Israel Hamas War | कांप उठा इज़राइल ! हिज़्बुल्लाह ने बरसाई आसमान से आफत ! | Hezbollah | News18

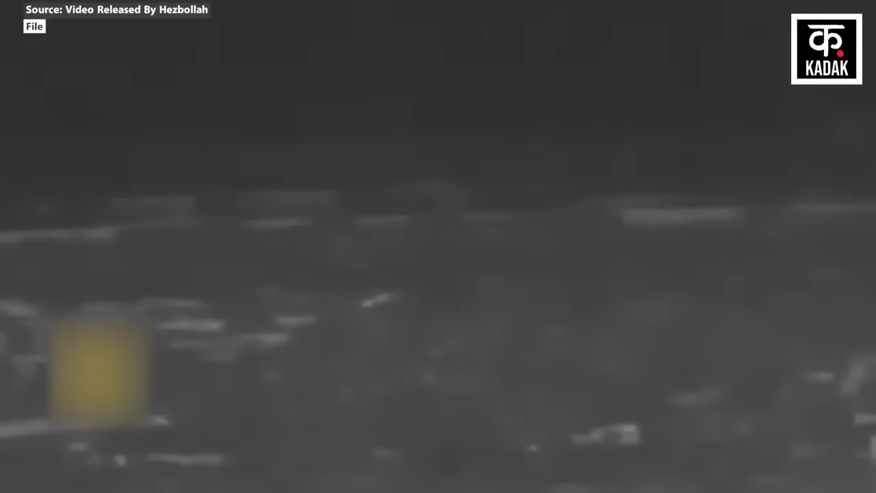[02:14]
इस हमले का एक एयर सर्विलांस फुटेज भी जारी किया है जिसमें टार्गेट्स और मैतूला में आईडिय अफ यूनिट पर हमले की जानकारी दी गई थी
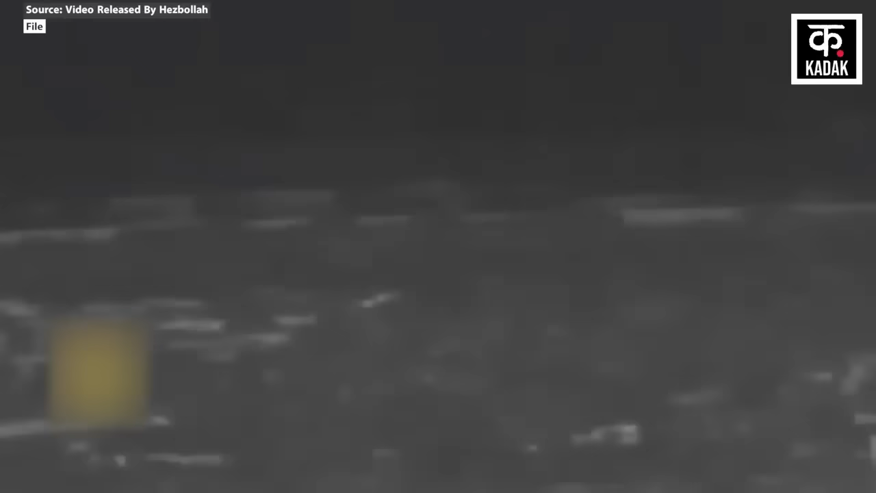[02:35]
इस वीडियो के मताबिक इसराइली सैनिक नहाल आयून में एक पार्किंग लॉट में पोजिशन लिये हुए थे जो घने जंगल और पेडों से घिरा हुआ था और यहाँ पर आईडिय अफ की 98 डिविजन